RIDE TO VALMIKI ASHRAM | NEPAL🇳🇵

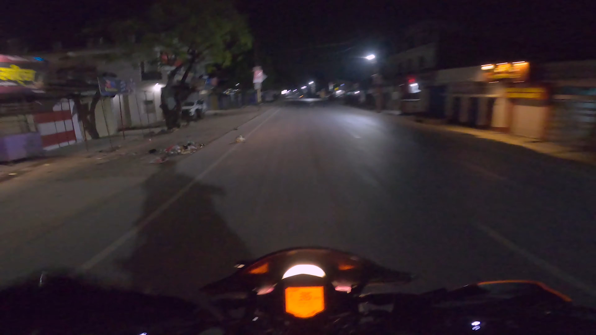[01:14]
सो मैं घर से निकल गया, टाइम हो रहा है 4:10 AM एंड 4:30 बजे हम लोग यहाँ से निकल जाएंगे। अभी हम जा रहे हैं जितेंद्र सर के पास। मैं सबसे पहले आया, सर की गाड़ी वहाँ दिख रही है,
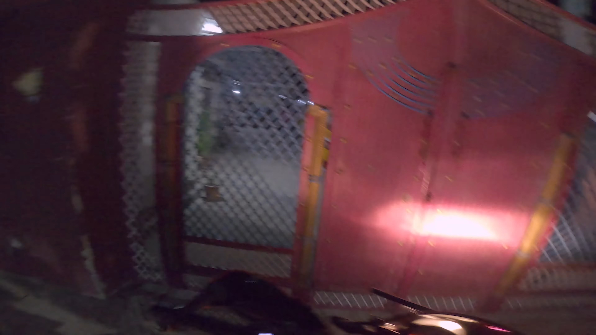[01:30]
लेट्स सी टाइम पे निकलते हैं या फिर।
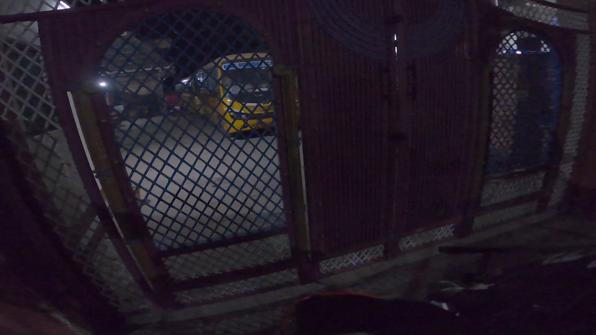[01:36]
सो गाइस, वेट करते करते
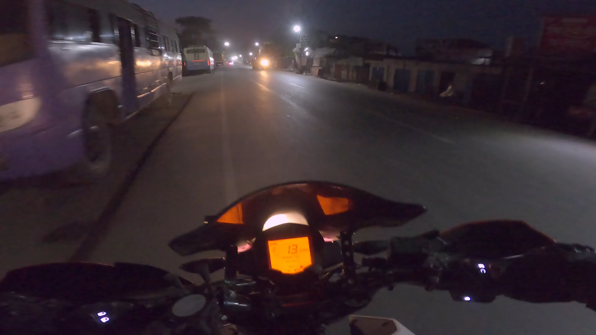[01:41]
5 बज गए, सुबह हो गया और अभी हम लोग निकल रहे हैं रिलायंस पेट्रोल पंप के तरफ। सो मैं फ्यूल अप करा लूँ। हेलो सर, गुड मॉर्निंग।